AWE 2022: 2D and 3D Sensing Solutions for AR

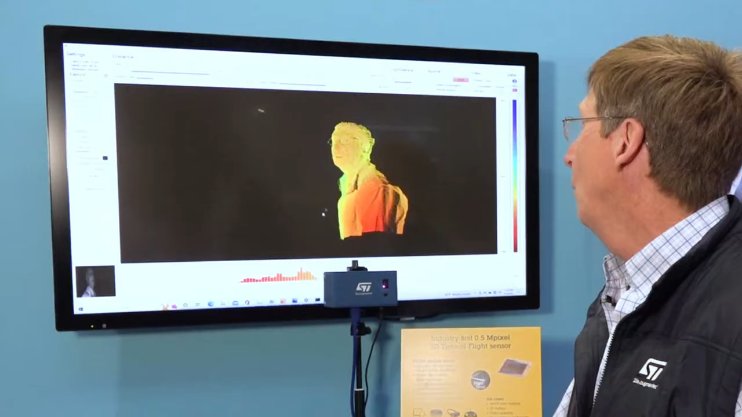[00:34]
One can rotate the image and look at me from various
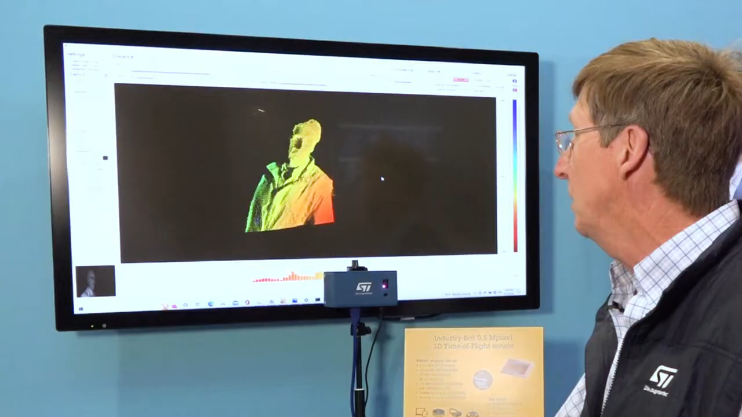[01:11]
If you zoom out, zoom in, you can see the texture.